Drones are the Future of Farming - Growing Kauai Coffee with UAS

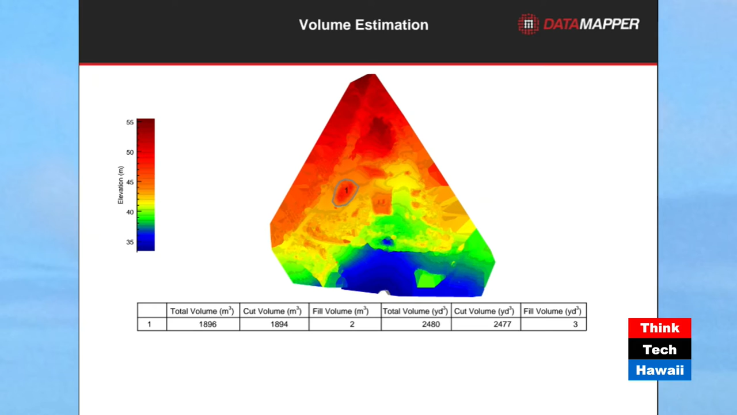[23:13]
And they say that the elevation bands or the ability to determine the elevation of that pile is to within centimeters. So that pile that circled, we came up with 2,477 cubic yards based on that flight.